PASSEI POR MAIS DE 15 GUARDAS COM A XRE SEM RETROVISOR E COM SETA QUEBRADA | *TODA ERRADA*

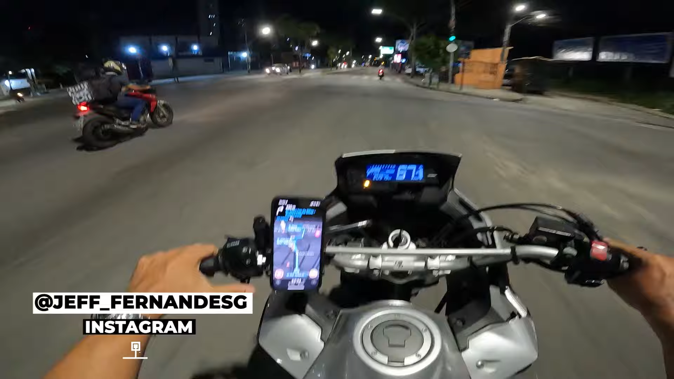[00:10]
No vídeo de hoje temos uma missão, família: chegar em casa sem passar por nenhuma blitz. Porque o que que acontece? Eu acho que já dá pra ver aí logo de cara que eu tô sem retrovisor.
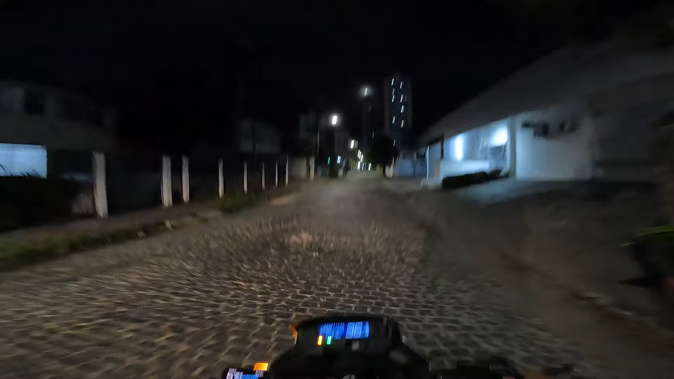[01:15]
Que é a peça que segura a rosquinha pra você rosquear o retrovisor. Tá quebrada aqui. Então eu não consigo colocar os dois retrovisores, nem que eu queira. Ai, meu Deus, já vejo o cone ali, eu já fico... Ih, vai dar merda. Então nem que eu queira eu consigo colocar os retrovisores.